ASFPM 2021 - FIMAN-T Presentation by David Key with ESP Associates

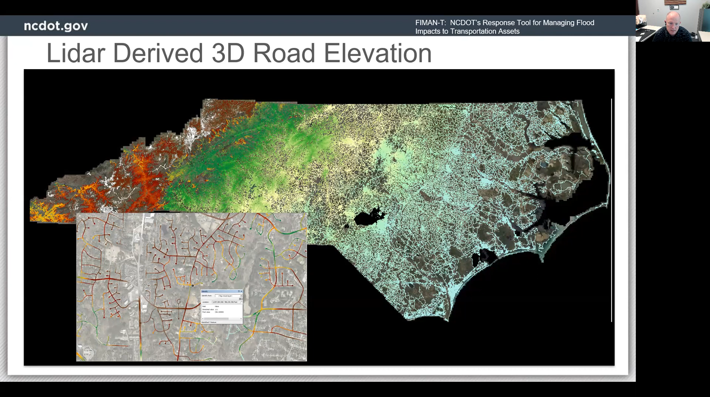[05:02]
What you see on your screen now is not a digital elevation model for North Carolina. It is the three dimensional rendering of our road network, some 80,000 miles down to the pixel level with LIDAR derived elevation data.